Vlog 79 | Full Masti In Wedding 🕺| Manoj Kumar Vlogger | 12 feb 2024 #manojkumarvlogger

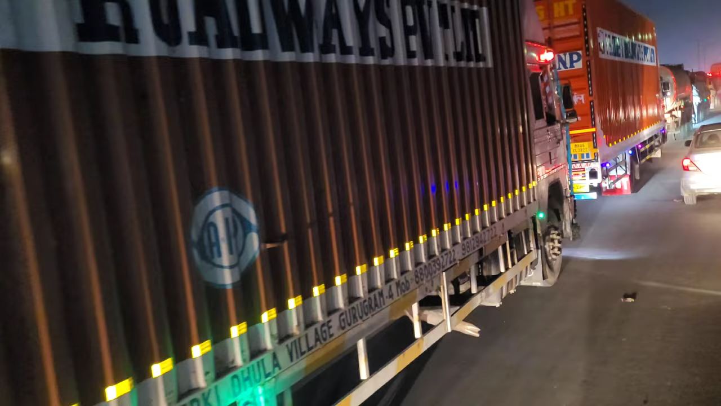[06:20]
देखो ये देखो, ट्रक भी है, बस भी है, एम्बुलेंस भी है, गाड़ी भी है, घोड़ी भी है, सब है। वो रहा अपना डीजे।